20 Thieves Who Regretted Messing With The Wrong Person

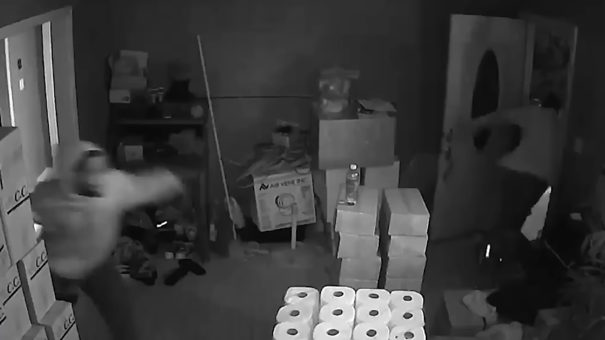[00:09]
This happens more frequently than you'd expect, and the results can be quite shocking.
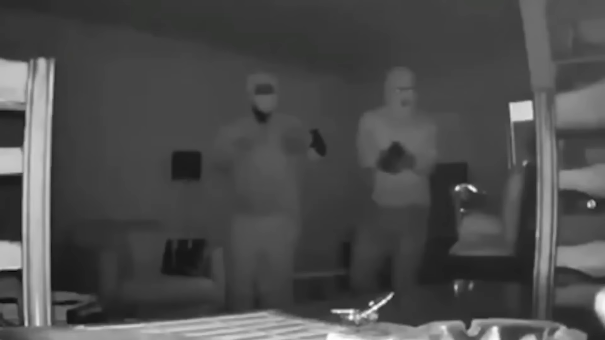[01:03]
Houston Home Invasion Turns Chaotic In the dead of night, four armed intruders stormed into an apartment, guns blazing.
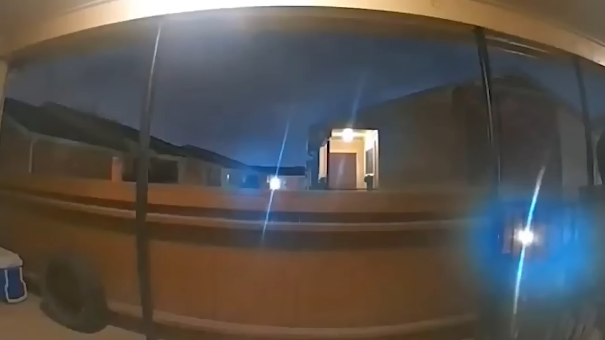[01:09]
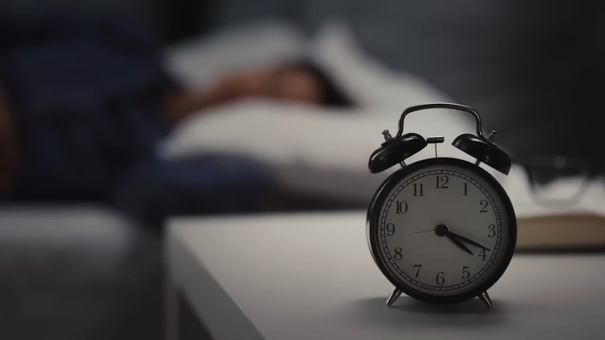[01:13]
It was midnight, and this homeowner was fast asleep when BAM!
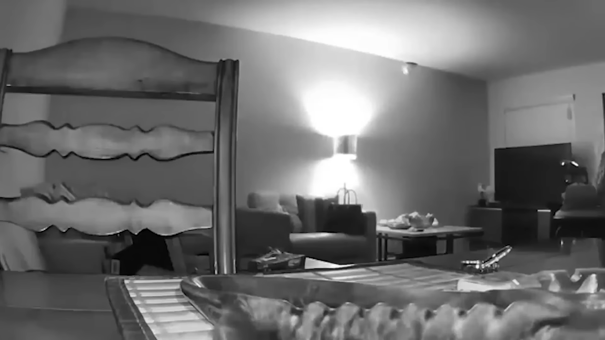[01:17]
His door was kicked in, but this Houston hero wasn't going to stand by idly. He quickly reached for his weapon because it was time to defend his home.
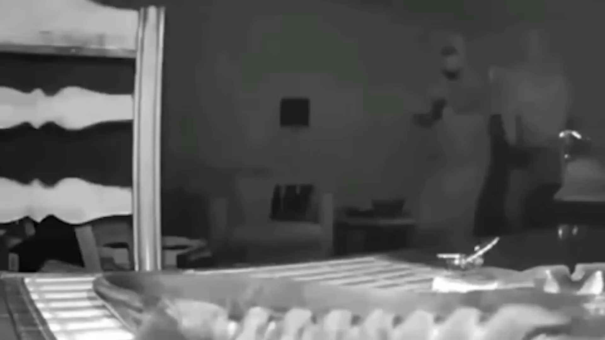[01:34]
The ring camera captured the whole scene, revealing these criminals inside, fully armed and looking for cover.
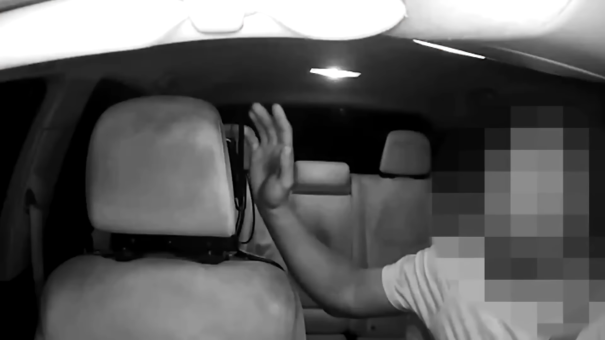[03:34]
Driver Pleads for His Life A typical day transformed into a nightmare for one brave taxi driver. The driver was just going about his business, picking up a passenger named James in North Lauderdale. Everything seemed fine, right? But hold on, things took a wild turn. James, the passenger, wasn't on board with the usual taxi protocol.
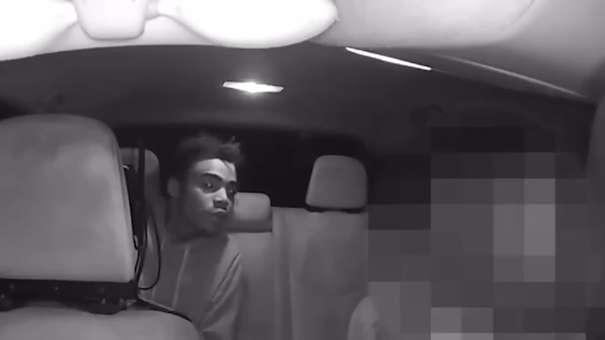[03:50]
When the driver mentioned that the fare needed to be paid up front, James completely lost it.
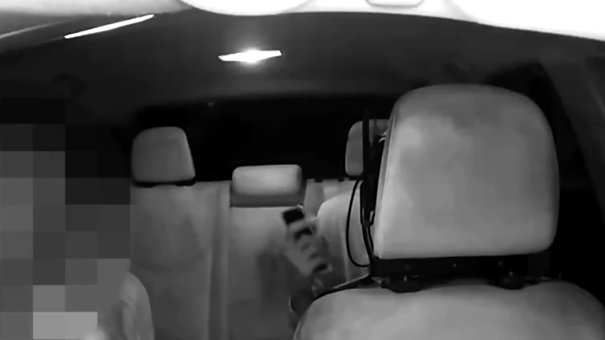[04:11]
The cab had a security camera, but it didn't catch any weapon in action. Still, the driver wasn't taking any chances,
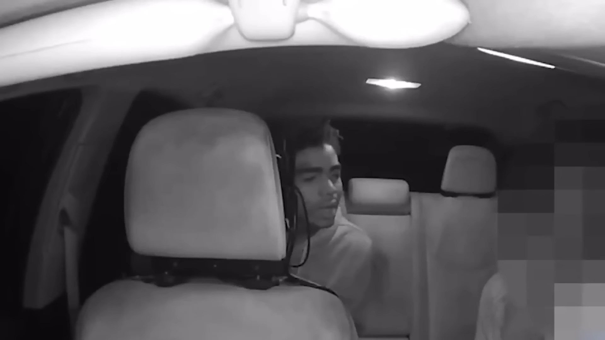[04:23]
pleading for his life and reminding James they were on camera. In the chaos, the driver accidentally backed into another vehicle while trying to comply with James' frantic demands. Finally, James fled, and the shaken driver sped away, leaving this terrifying encounter behind.
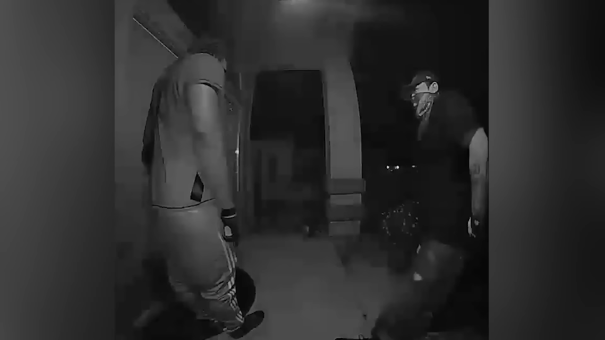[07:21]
On a quiet evening in August 2021,
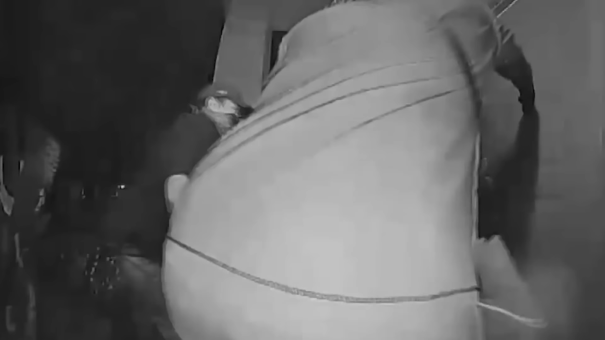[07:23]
four would-be robbers made the foolish decision to break down a front door.
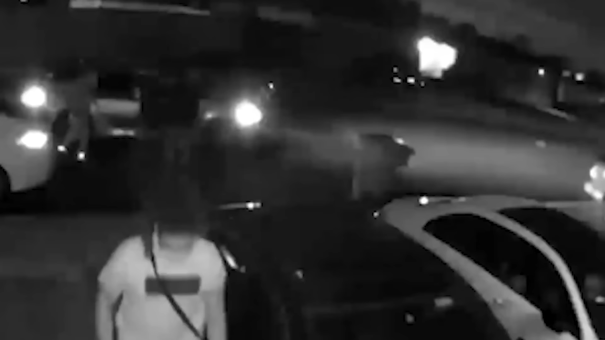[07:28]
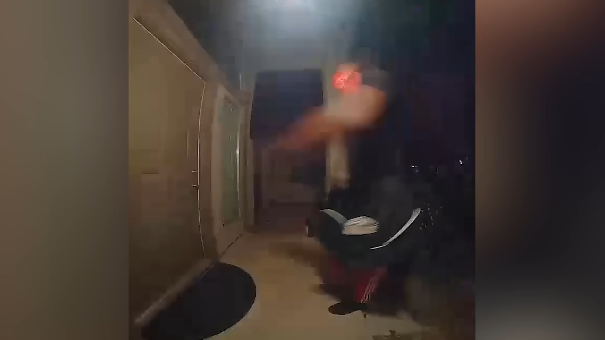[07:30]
They had no idea they were being recorded, and the homeowner was ready for them, thanks to motion sensors that had alerted him. Just as these intruders managed to force the door open, they were met with a sharp surprise that sent them scrambling in a panic.
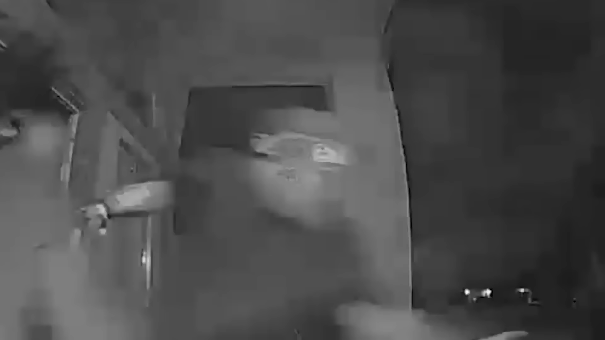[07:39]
They hadn't expected this at all.
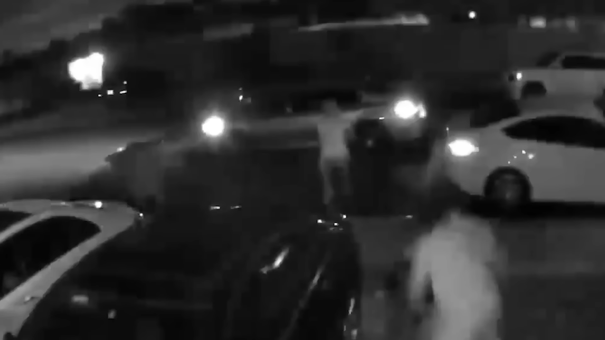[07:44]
In a hurry, they fled in a gray vehicle leaving the scene. The Phoenix police quickly sprang into action, releasing the surveillance footage and seeking tips from the community.